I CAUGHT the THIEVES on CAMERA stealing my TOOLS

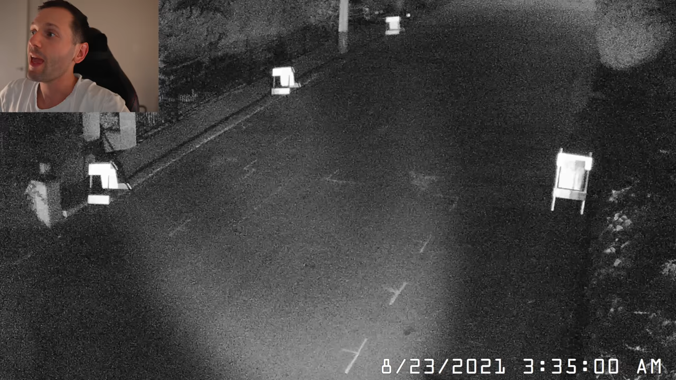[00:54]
As you see here at 3:34 a.m., this is when the hoodlums decided to come and take a gander at my stuff. So here they are driving up. Okay. They keep driving up all the way. They stop, slow down. They just keep going up the hill. Okay. They go up the hill, up the hill, up the hill. Now watch what happens then. They don't know where they're going. This is very interesting, because if they knew exactly where it was, if it was an inside job, they would have turned right away.
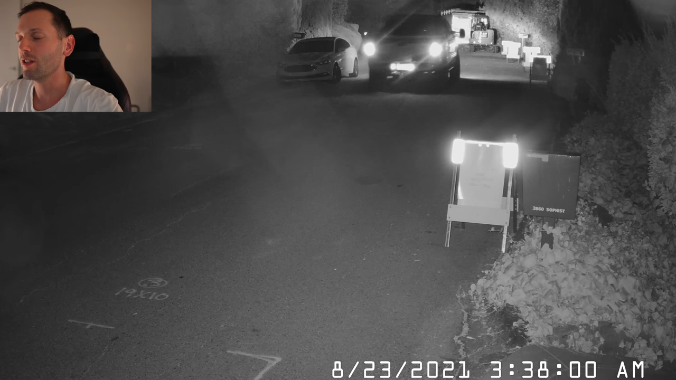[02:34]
There's the diesel truck. It's definitely a power stroke. It's definitely a 7.3 liter. You'd be like, T, how do you know that? Because I'm a hillbilly, okay? I grew up in Fox Lake, Illinois. I'm a hillbilly. I know exactly what a 6.0 sounds like. I know exactly what a 6.4 sounds like. I know what a Duramax sounds like. I know what a Cummins sounds like. And that, my friends, is Hillbilly T coming at you live. That is a 7.3 liter 2002 F-250 or 350.
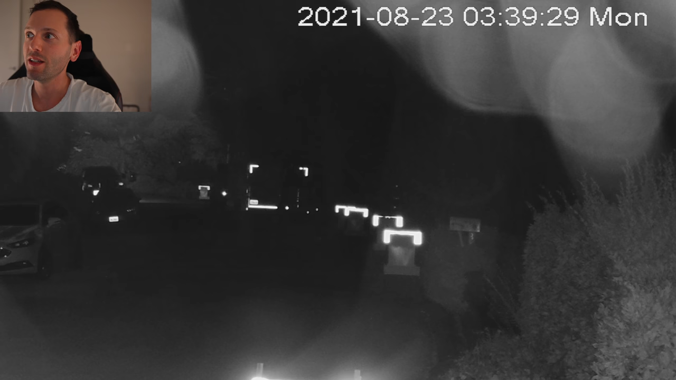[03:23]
Now they park. You see this? You can turn your lights off on a power stroke before the vehicle is actually off. Okay, now watch the time jump. The time's gonna jump now. Here they get out of the 4 o'clock now. They've been chilling for a couple minutes. They're gonna get out of their vehicle. Okay, watch this. You see his little feet? See his little feet right there? Look at the reflective tape. You can see his little feet. It's one guy.